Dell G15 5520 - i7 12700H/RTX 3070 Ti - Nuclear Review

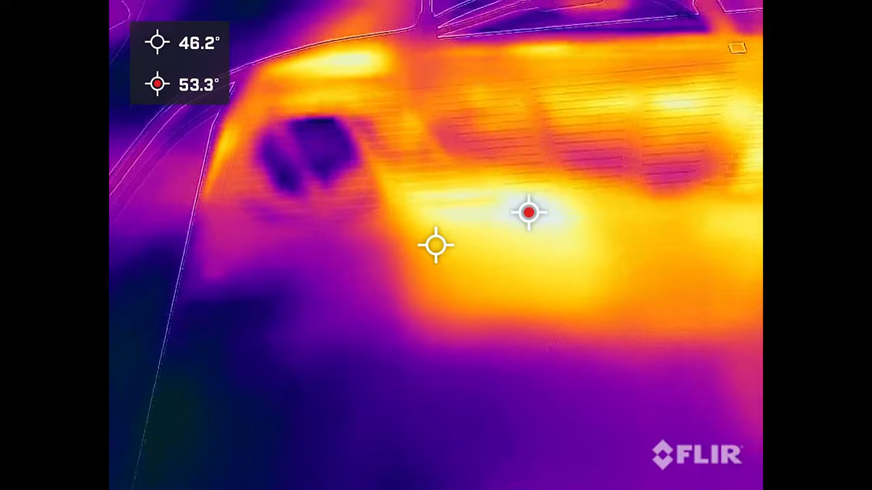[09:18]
With a heavy game loaded up, you'll see the base of the laptop peaking at around 55 degrees Celsius,
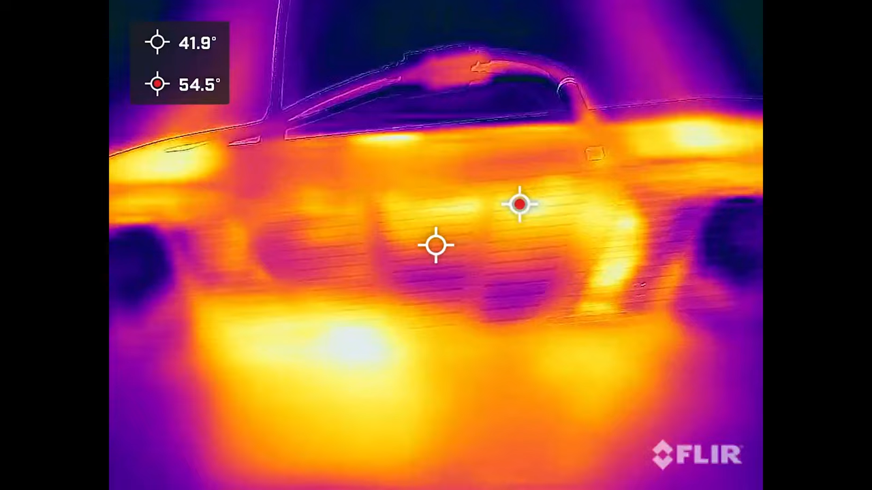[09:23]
which would actually become dangerous if you had the machine sitting directly on your lap for a period of time.
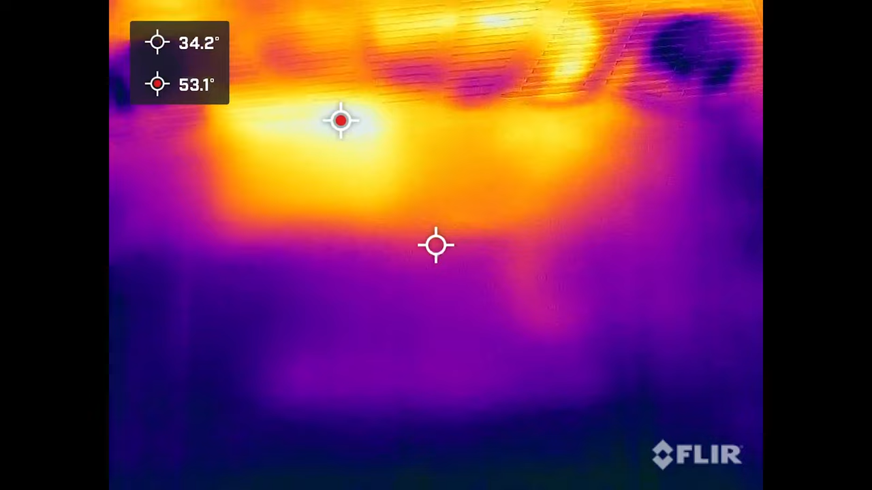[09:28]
If you're gaming on the couch you should always use a laptop stand of some sort. The upper deck gets quite warm with the WASD keys hovering around 35 degrees and the center of the keyboard nudging 40. The peak temperatures at the rear shown by the red reticle are very high but as this isn't a touch point it's generally nothing to be concerned about.
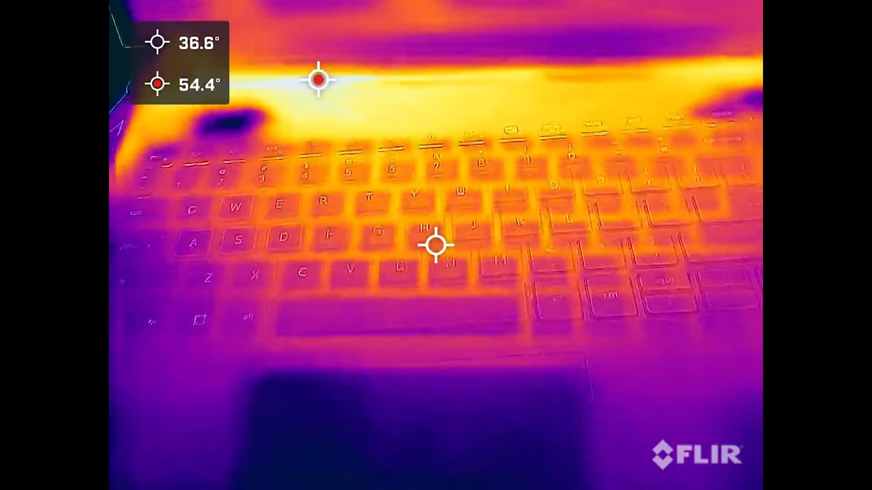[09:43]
Palm rests generally stay under 30 degrees which is a little warm but not particularly irritating. Here's a side-by-side demonstration of the difference a laptop stand makes in a 21 degree room.